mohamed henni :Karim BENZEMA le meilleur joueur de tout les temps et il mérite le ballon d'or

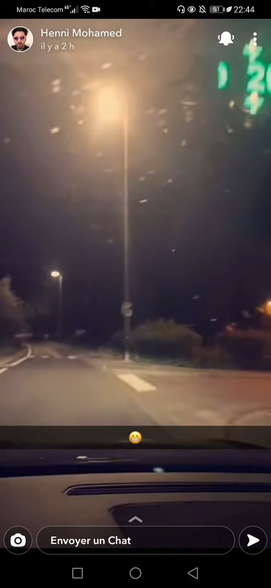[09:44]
Voilà. Là, combien de fois je l'ai vu dans mon rétro? Je croyais que c'était les flics. Vous voyez derrière, là? Voilà.